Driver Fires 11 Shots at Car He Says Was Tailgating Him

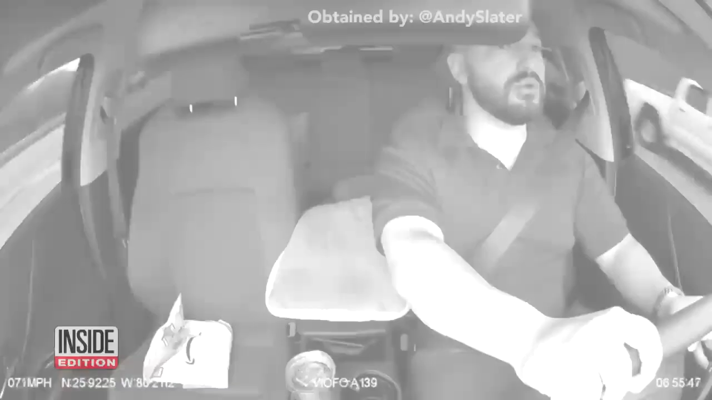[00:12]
The video starts with Eric Popper, a civilian fire inspector, looking relaxed and singing. Next, police say the 30-year-old cuts off another car. You can hear the other driver honking his horn.